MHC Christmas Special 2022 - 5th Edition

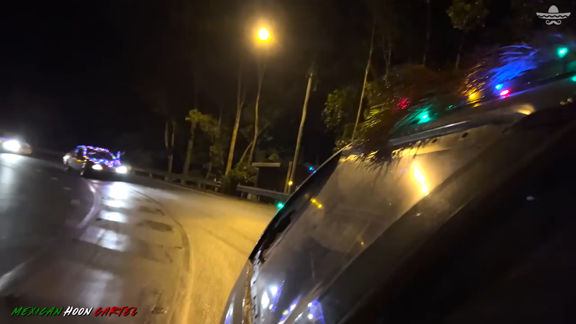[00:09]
This footage shows the hoons driving dangerously in the wet on some of the Gold Coast's most popular roads,